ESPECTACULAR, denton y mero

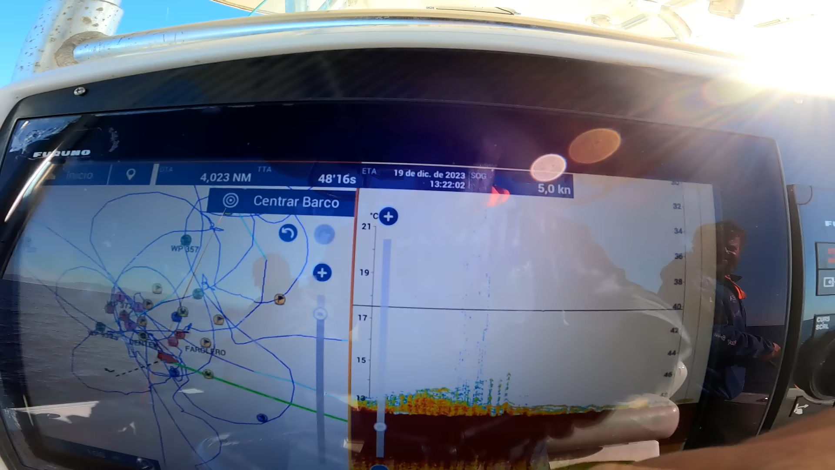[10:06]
On screen: speed 5.0 kn
No llega a los 17. Tendría que estar a 14 o 13.